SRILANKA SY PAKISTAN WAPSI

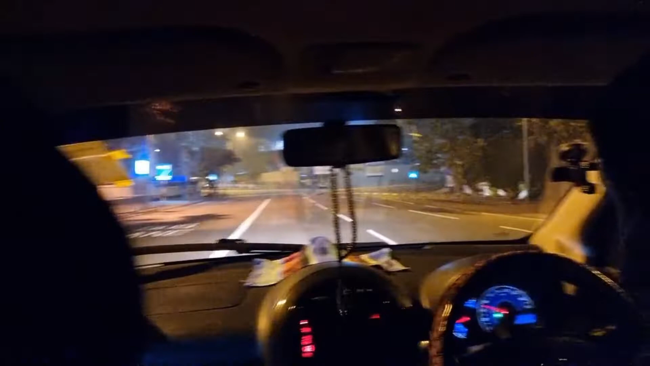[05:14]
तो इस टाइम देख सकते हैं आप रोड भी सारे खाली हैं, क्योंकि सुबह सुबह का टाइम है।